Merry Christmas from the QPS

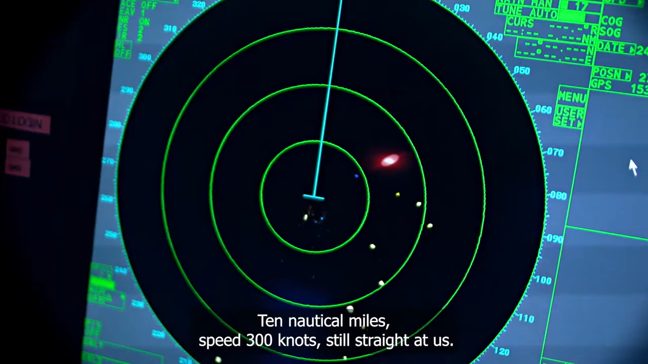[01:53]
10 nautical miles. Speed 300 knots. Still straight at us. Prepare for impact. Race.